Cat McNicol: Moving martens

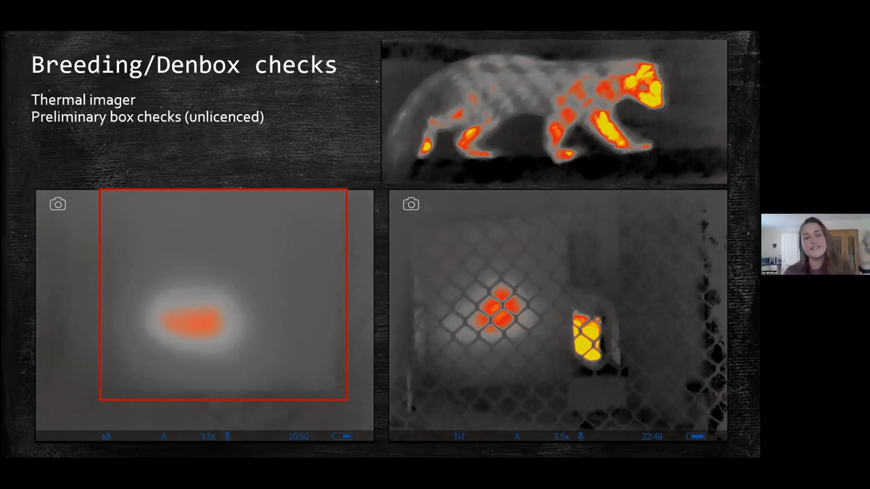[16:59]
Obviously, if there's a heat signature in a box, it may be a squirrel or some other animal, but if we can use the thermal cameras to go, yes, we need to check that box or no we don't need to check it. It could massively reduce the amount of time it takes us and also allows citizen scientists to survey some of the den boxes for us.